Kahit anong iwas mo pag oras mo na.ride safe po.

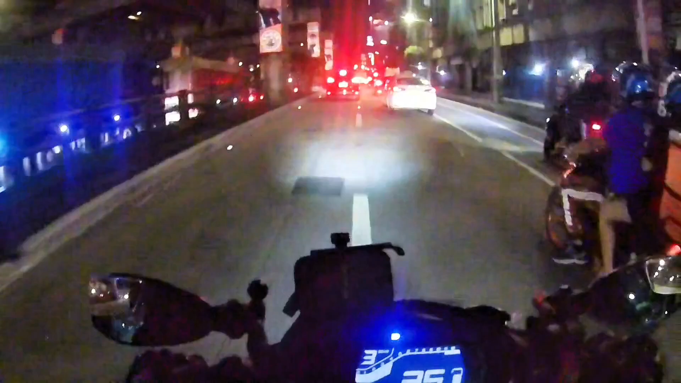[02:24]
Ibabaw tayo mga tol dahil ang traffic ko, traffic sa baba. Malamang may
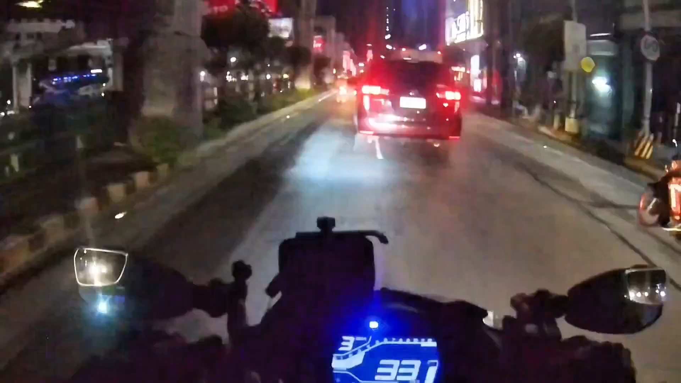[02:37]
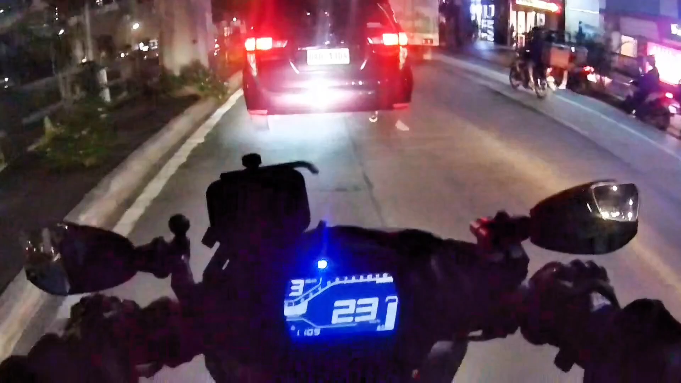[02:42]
ay, matraffic talaga. Traffic talaga sa babo.
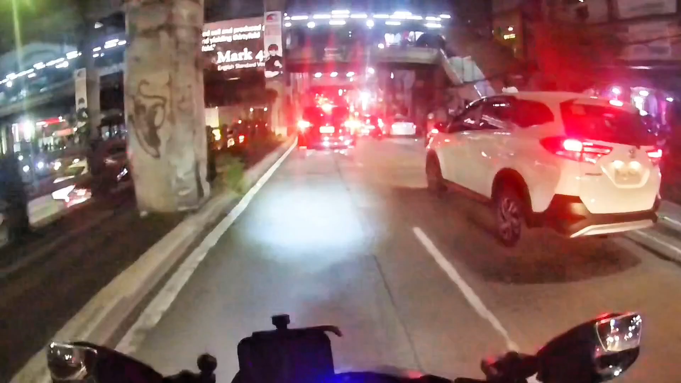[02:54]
Malamang may aksidente dito. O sabi ko sa'yo, may mga ano, MMD. O sabi ko na nga ba eh, motor oh. Naku po.